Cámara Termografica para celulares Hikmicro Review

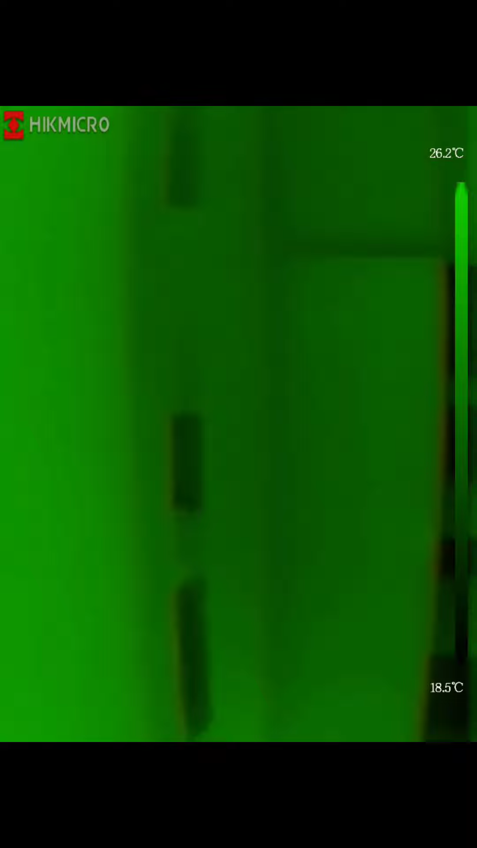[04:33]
On screen: scale top 26.2°C, scale bottom 18.5°C
Seguimos avanzando, bueno, ahí más o menos se están dando cuenta que eso es un baño por las imágenes.
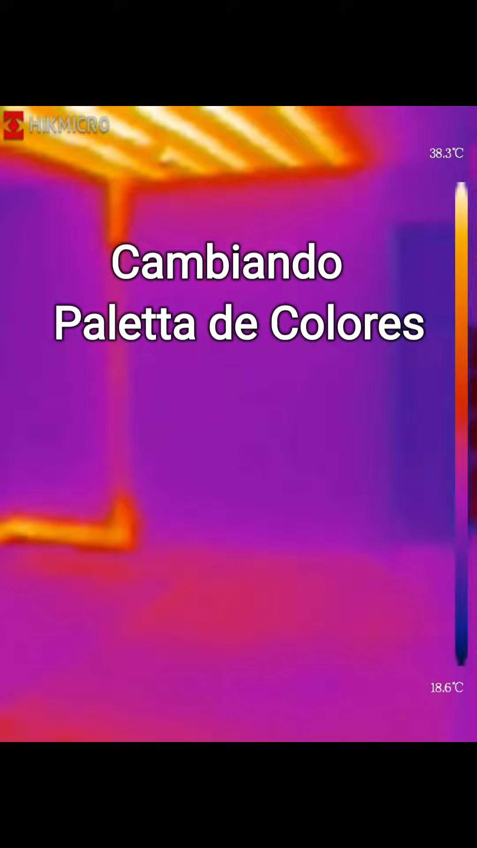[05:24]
On screen: scale top 38.3°C, scale bottom 18.6°C
Ahí estamos haciendo lo mismo con otra paleta de colores para que puedan ver también la diferencia.
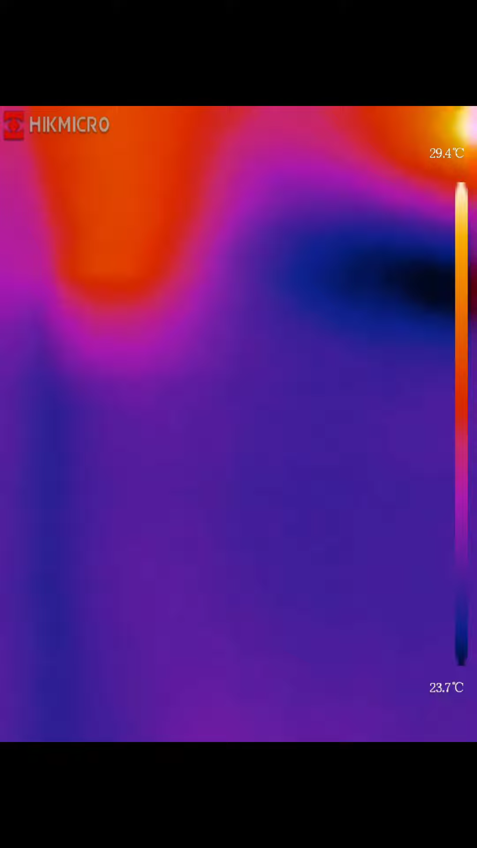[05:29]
On screen: scale top 29.4°C, scale bottom 23.7°C
Pueden elegir un montón porque son varias, pero bueno,
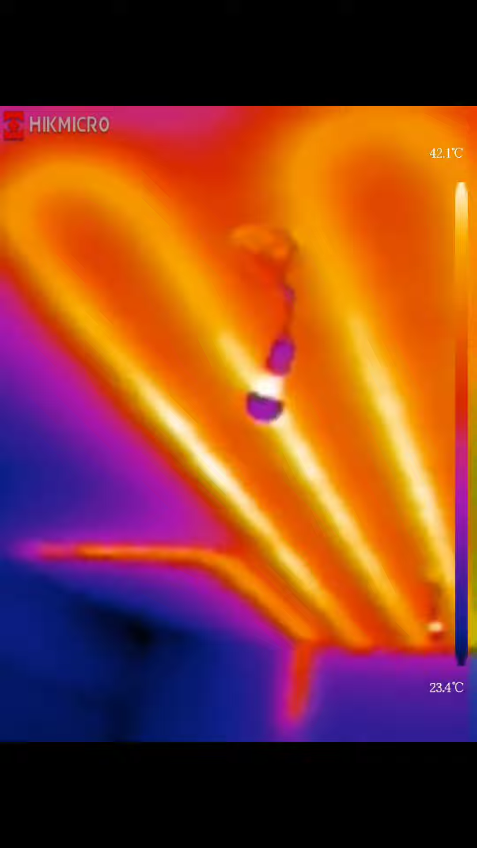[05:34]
On screen: scale top 42.1°C, scale bottom 23.4°C
quería mostrarles en este caso cómo el contraste entre entrar en la oscuridad,
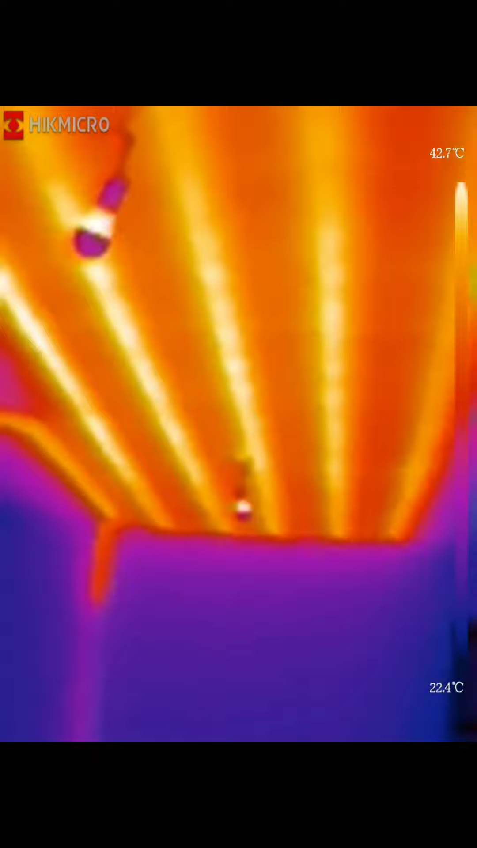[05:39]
On screen: scale top 42.7°C, scale bottom 22.4°C
que también podemos ver, y acá que ya estamos entrando con luz,
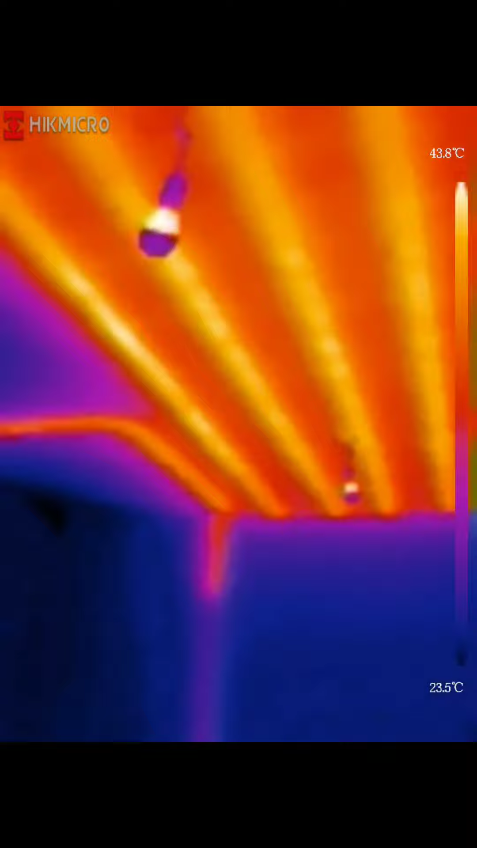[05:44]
On screen: scale top 43.8°C, scale bottom 23.5°C
pero elegimos cambiar la paleta de colores para que ustedes puedan ver esas diferencias.
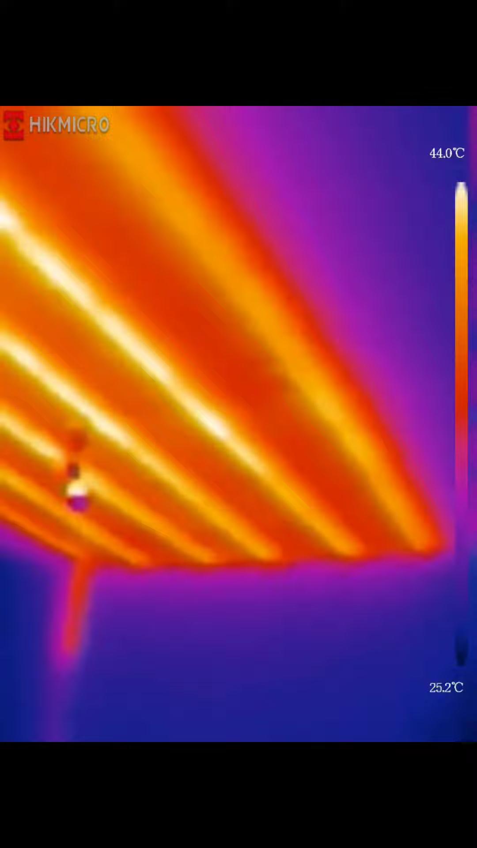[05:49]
On screen: scale top 44.0°C, scale bottom 25.2°C
Miren qué precisión, ¿no? Cómo nos va marcando las distintas zonas y las temperaturas.
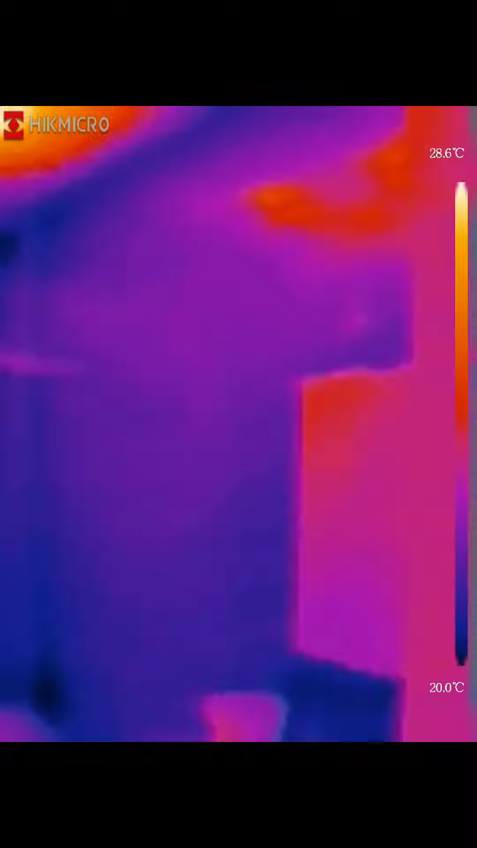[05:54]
On screen: scale top 28.6°C, scale bottom 20.0°C
Volvemos a entrar a ese baño para verlo con esta otra paleta para que ustedes lo puedan observar también con detalle. ¿Ven?
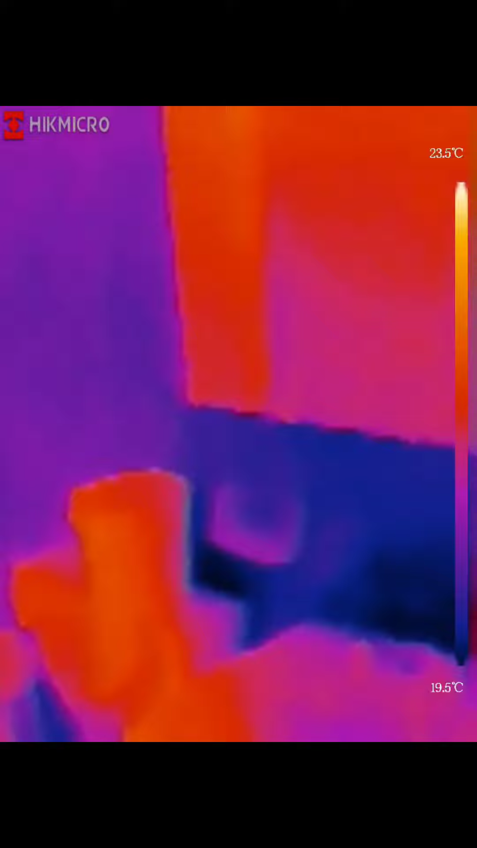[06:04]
On screen: scale top 23.5°C, scale bottom 19.5°C
O sea, la verdad que es muy buena
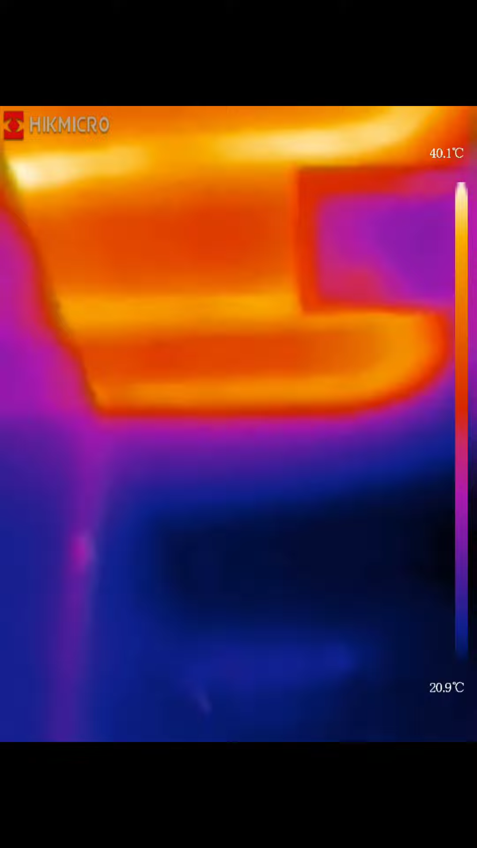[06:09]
On screen: scale top 40.1°C, scale bottom 20.9°C
esta camarita portátil infrarroja porque es muy útil para el trabajo porque digamos que sirve para todo, ¿no?
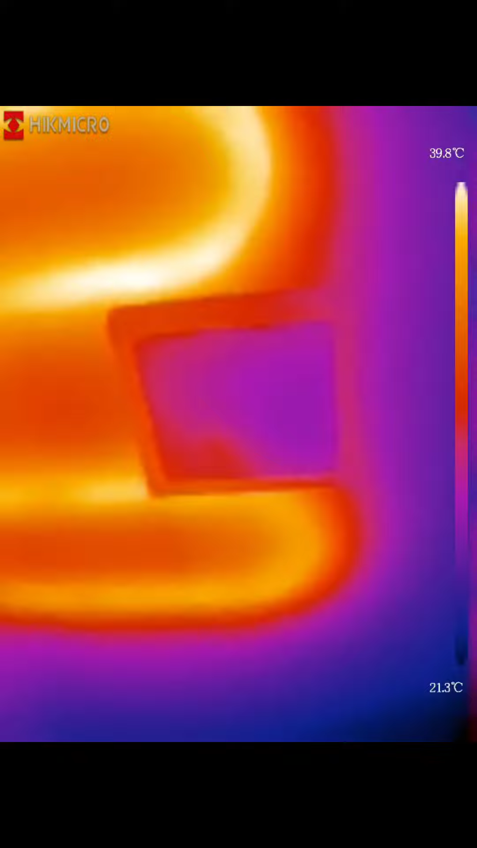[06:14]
On screen: scale top 39.8°C, scale bottom 21.3°C
Antes de que uno agujeree un techo en la pared. Y bueno, acá estoy con la función para poder ver el ambiente real.
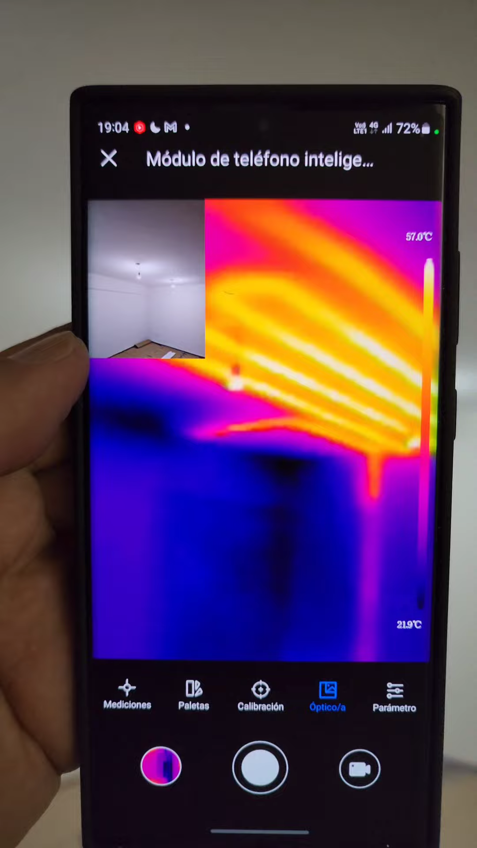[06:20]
On screen: scale top 57.0°C, scale bottom 21.9°C
Y bueno, acá otro ejemplo.
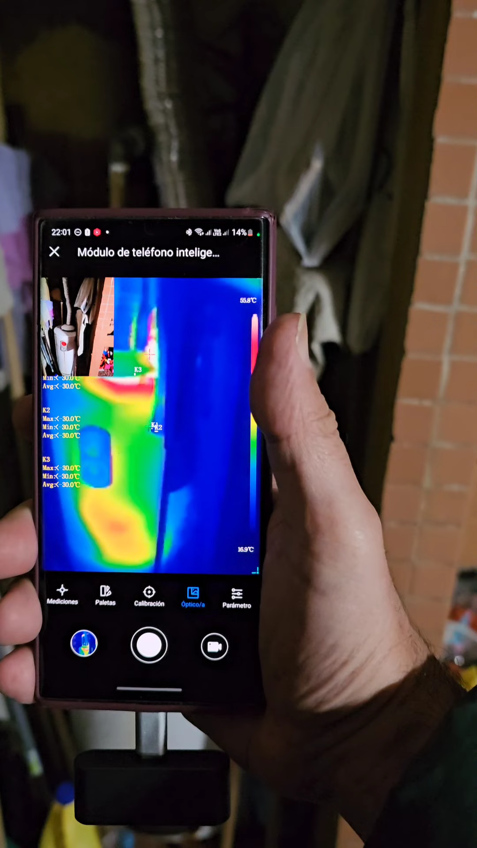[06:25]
Fíjense de acá hay un termotanque como también
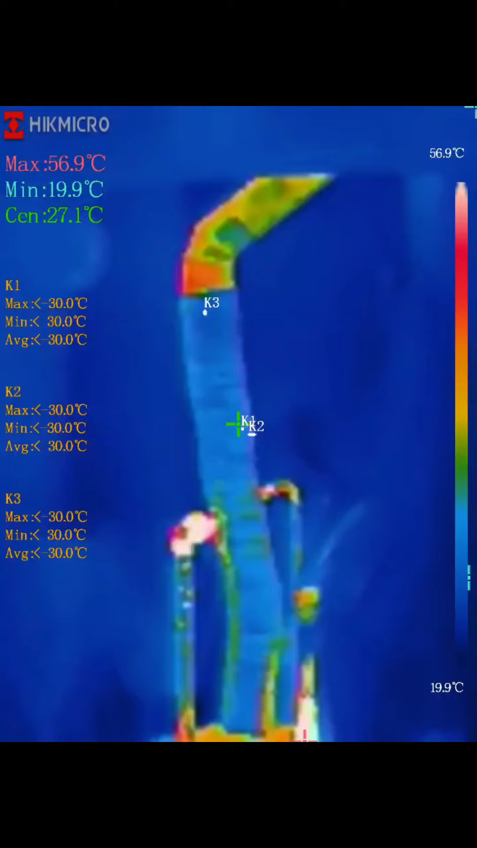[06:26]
On screen: spot 27.1°C, max 56.9°C, min 19.9°C, scale top 56.9°C, scale bottom 19.9°C
estoy viendo las imágenes termográficas
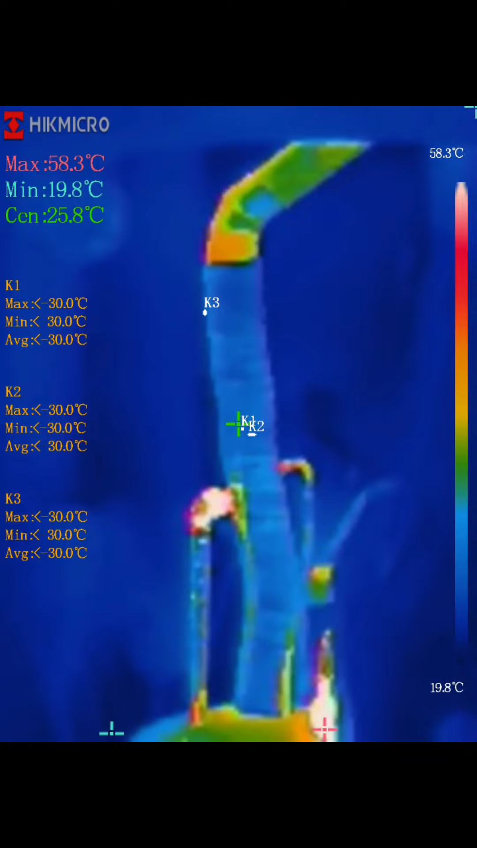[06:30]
On screen: max 58.3°C, min 19.8°C, scale top 58.3°C, scale bottom 19.8°C
de este termotanque que está en funcionamiento. No sé si pueden apreciarlo.
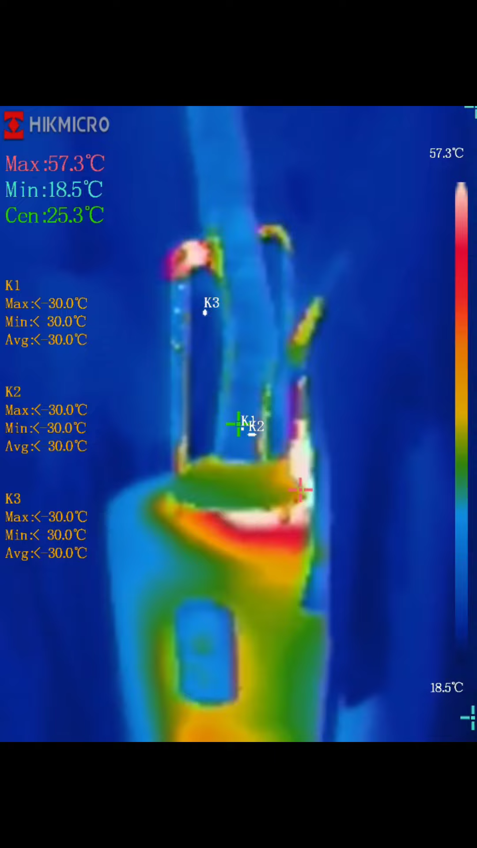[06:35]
On screen: max 57.3°C, min 18.5°C, scale top 57.3°C, scale bottom 18.5°C
Yo estoy moviendo despacito la cámara para que ustedes lo puedan ver.